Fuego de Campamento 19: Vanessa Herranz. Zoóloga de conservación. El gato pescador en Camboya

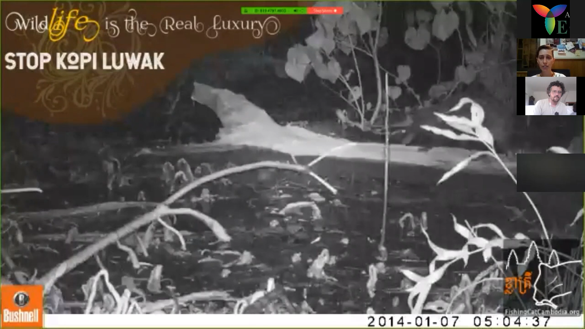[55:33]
pues es esta es la civeta común de las palmeras, me imagino que en español lo diríamos así, y aquí sale pues, con sus civetitas, ¿ves? Que tienen ahí como una cabeza gigante. Y cuando ves esto y te imaginas lo que les hacen esa gente y los meten en esas jaulas, pues te ponen muy enfermo.